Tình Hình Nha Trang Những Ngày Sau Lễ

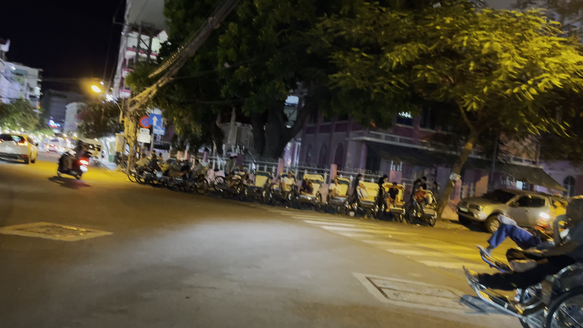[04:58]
Ngay góc này là rất là nhiều những cái chiếc xích lô nè, khu vực tập kết của xe xích lô. Để bên tay phải là quý vị sẽ đi qua con đường Bạch Đằng.
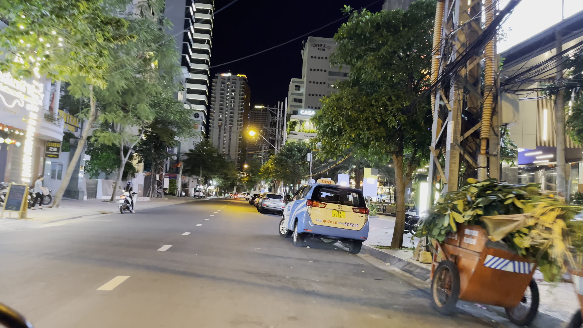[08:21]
Rồi bên tay phải vì đó là cái tòa nhà AB Central Square.
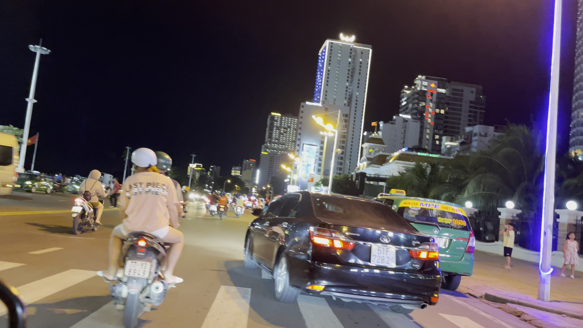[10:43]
Khu vực này là trung tâm của thành phố Nha Trang về đêm quý vị.
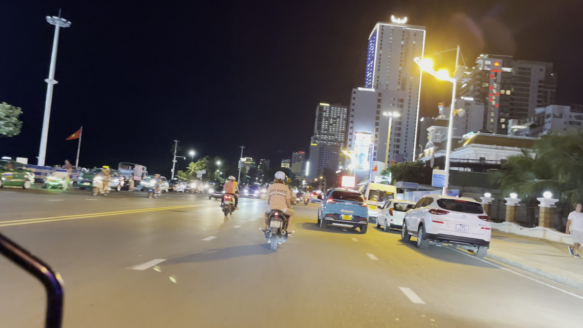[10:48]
Khu vực quảng trường 2 tháng 4, chợ đêm và tháp Trầm Hương cũng như là hội trường.
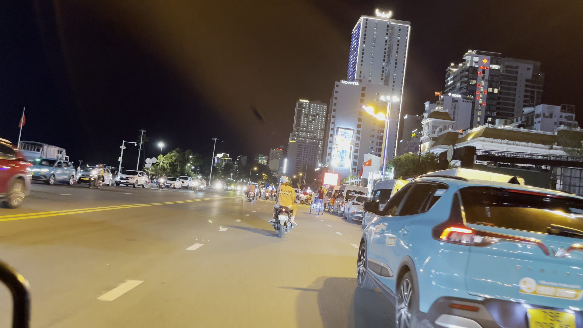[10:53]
Đây là hãng xe taxi xanh của bên VinFast, tổng đài là 1900-2088 quý vị.
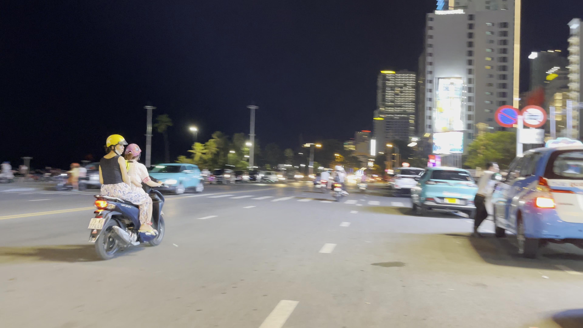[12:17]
Quảng trường hiện tại là có 4 cái trụ đèn ở ngoài, rất là sáng luôn rồi. Bây giờ họ chỉ tiết kiệm điện, họ bật chỉ một cái trụ thôi,
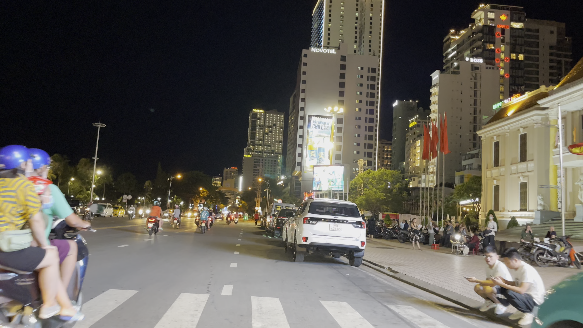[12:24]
bật một trụ đèn thôi là đã thấy sáng hết khu vực của quảng trường rồi. Có chương trình lễ đâu gì đó,
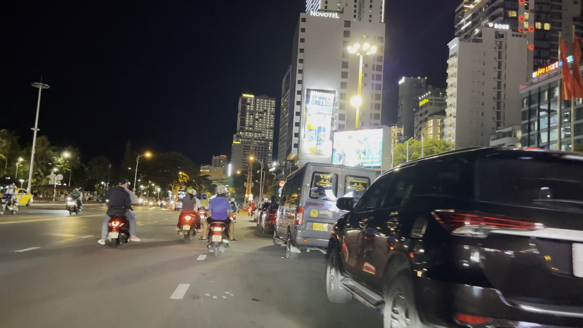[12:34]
nếu như họ bật hết 4 cái trụ là hết sáng rực hết cả cái khu vực ở quảng trường này luôn đó. Trụ cờ cũng rất đẹp, trụ cờ giờ vô mé bên trong rồi.
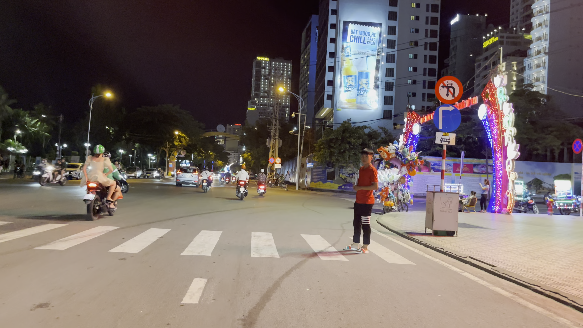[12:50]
Góc này là đường Nguyễn Thị Minh Khai giao với công viên thành phố.
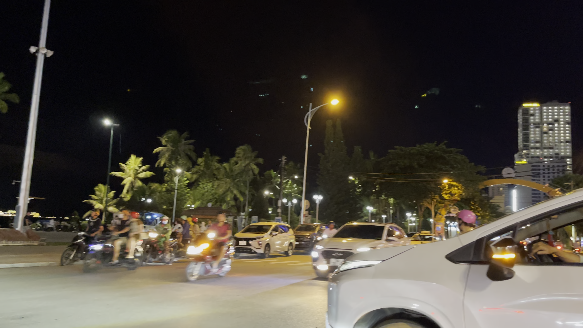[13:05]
Không khí của khu vực trung tâm Nha Trang vào những ngày sau lễ cũng khá là nhộn nhịp.
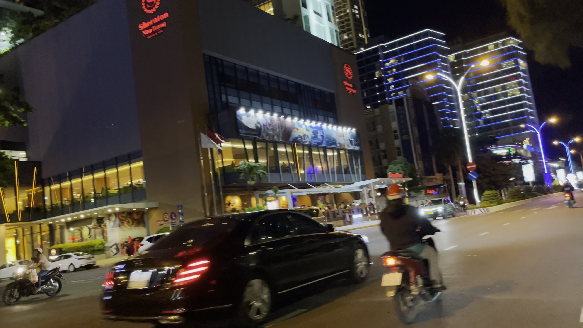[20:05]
Ngay góc này là đường Nguyễn Chánh với con đường Trần Phú, trước là Nguyễn Tri Phương.